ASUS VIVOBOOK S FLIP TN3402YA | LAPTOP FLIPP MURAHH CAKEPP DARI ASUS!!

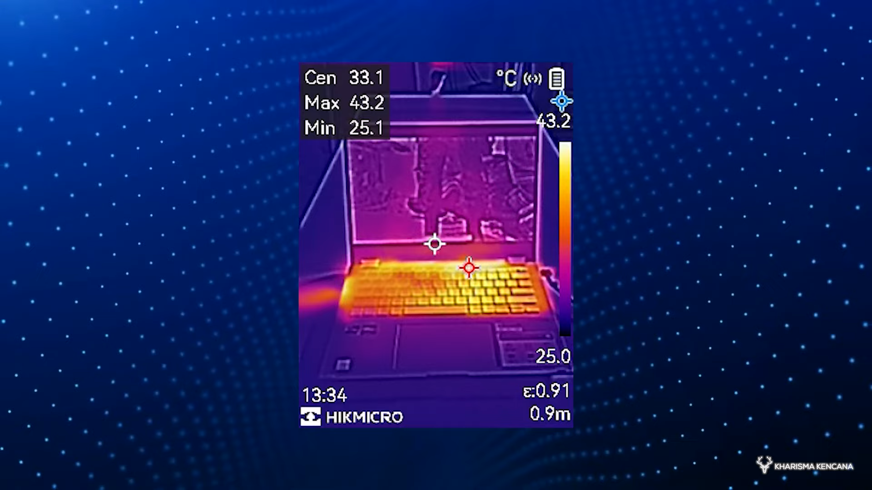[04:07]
On screen: spot 33.1°C, max 43.2°C, min 25.1°C
rata-rata pas kita stress test tadi bro dia cuma diangkat 33 derajat ini sungguh nyaman sekali
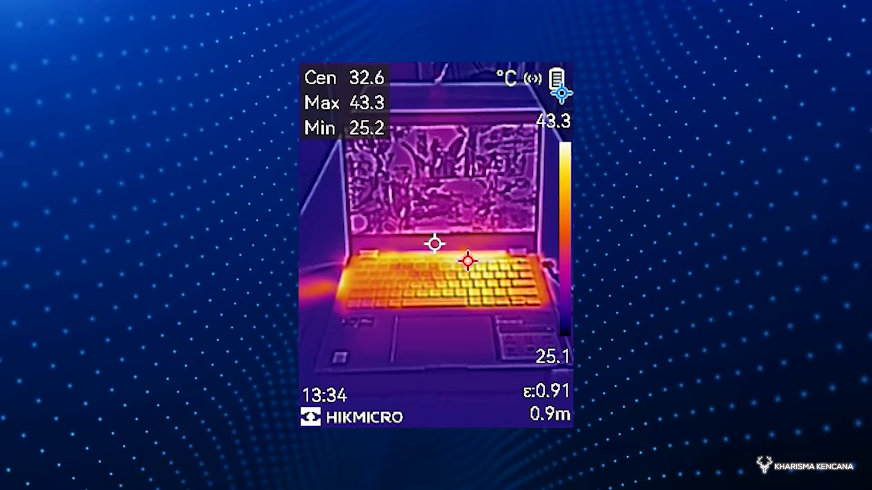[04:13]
On screen: spot 32.6°C, max 43.3°C, min 25.2°C, scale top 43.3°C, scale bottom 25.1°C
untuk panasnya ya cuma dia merata di bagian tengah ini cuma angat-angat kuku terus kalau kita pakai phone kabin aja terus nyaman dan laptop ini juga punya dapur